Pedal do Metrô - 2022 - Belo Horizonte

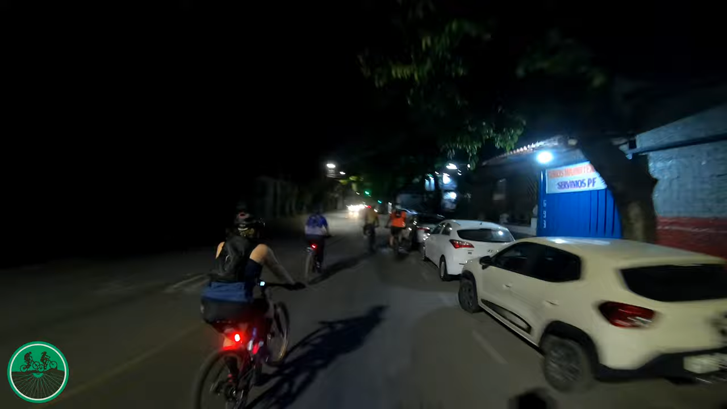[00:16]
Iniciamos o pedal de 24 km na Rua Platina, no bairro Prado.
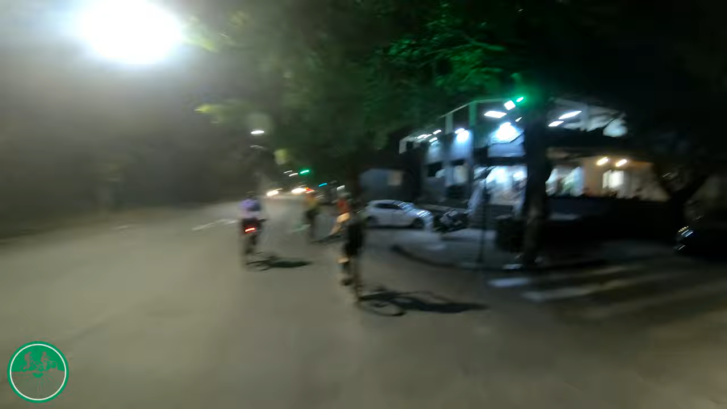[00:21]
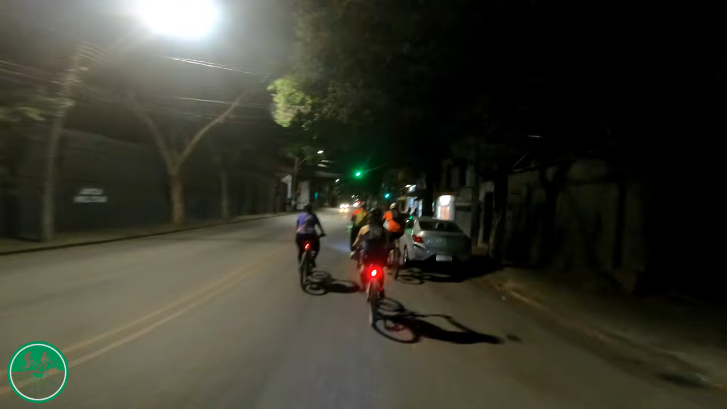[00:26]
Seguimos em direção ao centro de Belo Horizonte,
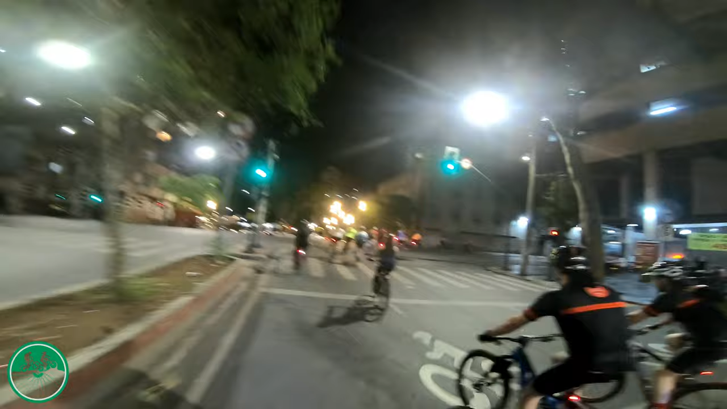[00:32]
passando pela Avenida Augusto de Lima, até chegarmos à Praça Raul Soares.
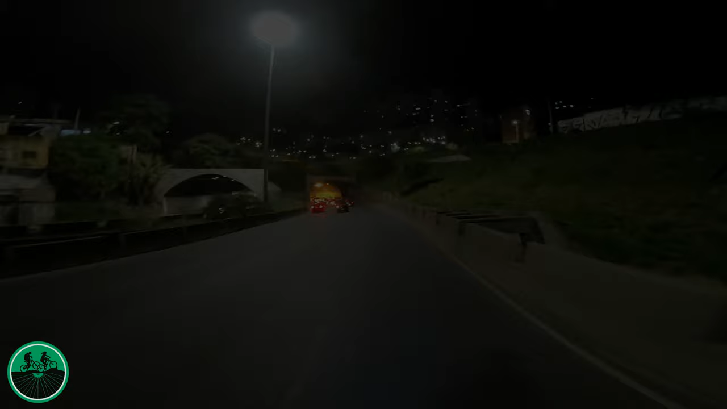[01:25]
Atravessamos o túnel Presidente Tancredo Neves, mais conhecido como Túnel da Lagoinha.
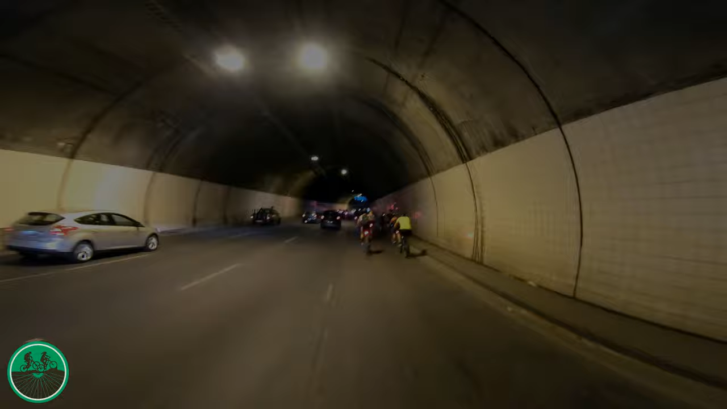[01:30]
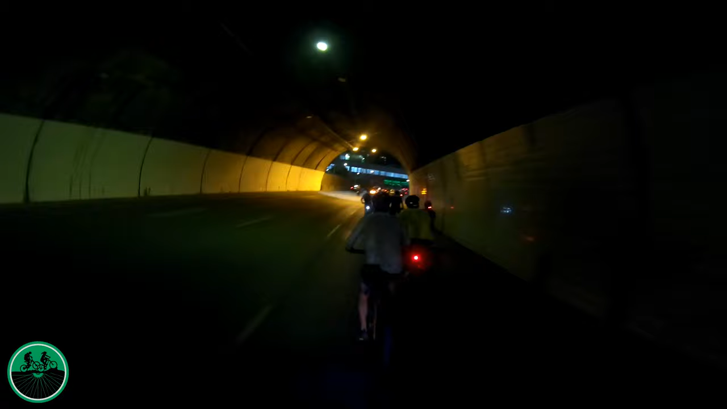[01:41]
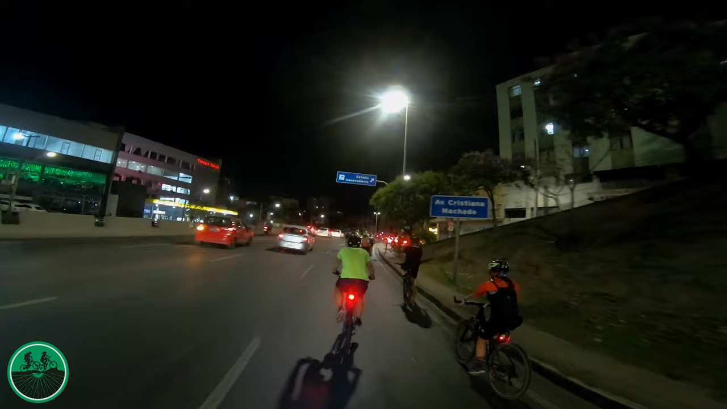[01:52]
Transcrição e Legendas Pedro Negri Passamos pelo bairro Cidade Nova, onde foi possível confirmar que havia mais de 170 ciclistas participando do evento.
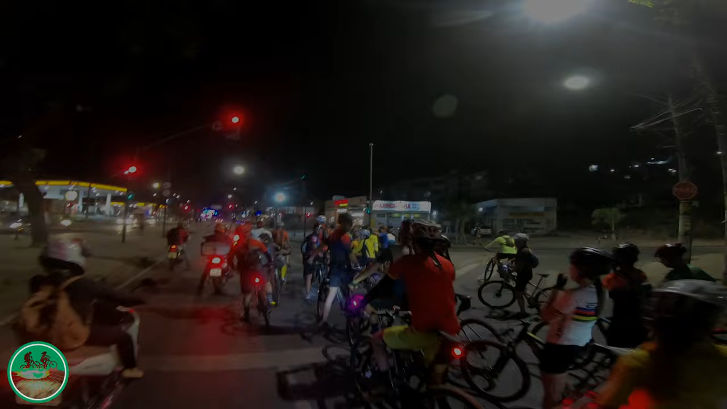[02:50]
Fizemos uma parada no bairro Planalto, para descansar e reagrupar os participantes.